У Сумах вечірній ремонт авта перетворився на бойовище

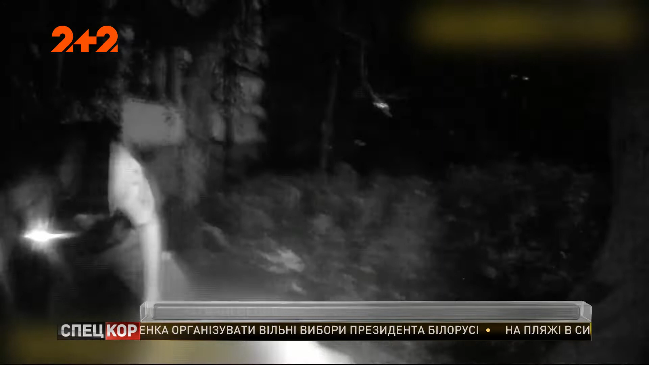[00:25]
У першій миті після прибуття на виклик патрульним важко розібратися, хто жертва, а хто нападник.
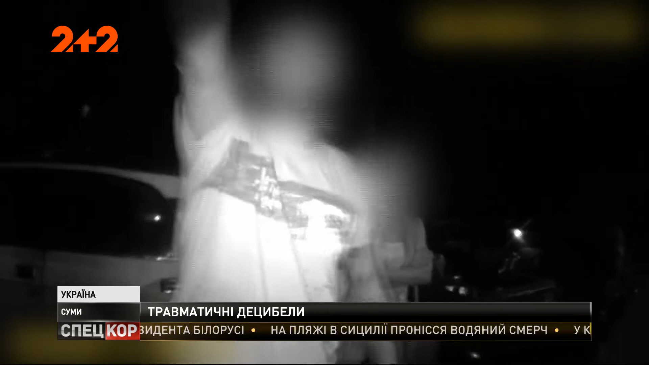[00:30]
Обоє чоловіків закривавлені. Один від побоїв, інший від пострілів.